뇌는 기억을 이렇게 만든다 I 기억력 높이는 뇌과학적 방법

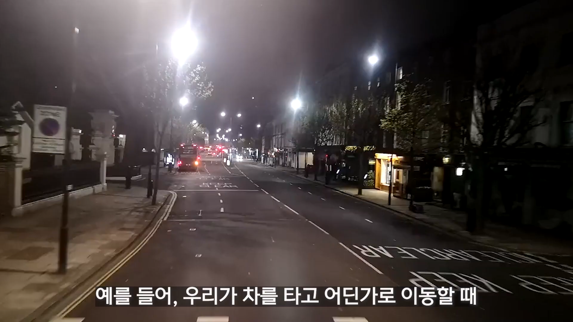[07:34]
예를 들어 우리가 차를 타고 어딘가를 이동할 때 창밖으로 수많은 사람들, 건물들, 간판들 등이 지나갑니다.